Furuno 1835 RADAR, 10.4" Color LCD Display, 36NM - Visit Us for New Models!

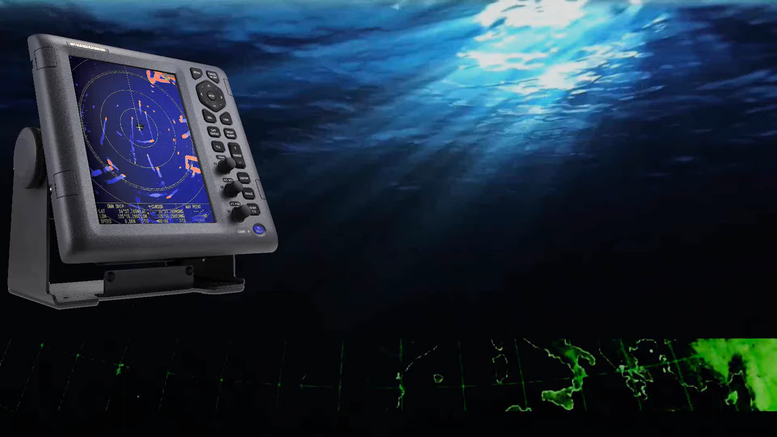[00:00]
Hi, this is Richard Hart from psicompany.com here with another marine product overview.
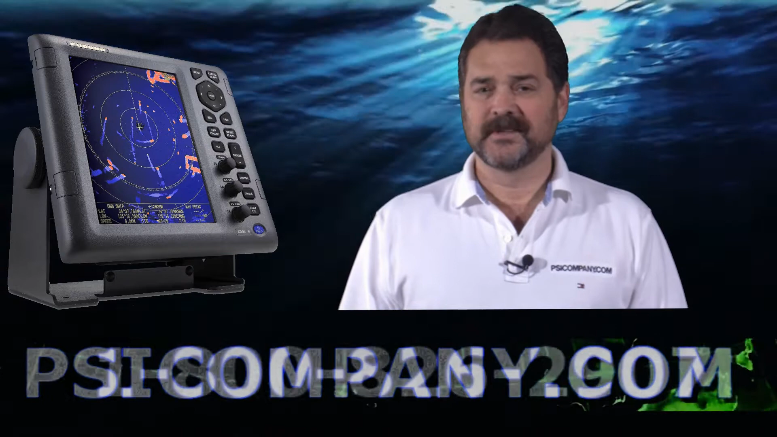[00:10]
Today we're talking about the Ferno 1835 color LCD radar. This radar is a very exciting new product just introduced by Ferno. It is a color LCD radar product available in a 10.4 inch color LCD display. This display is remarkably bright, easy to use and intuitive. The 1835 is from a family radar product including the 1835 itself, the 1935 and the 1945 which we'll be talking about in a later series.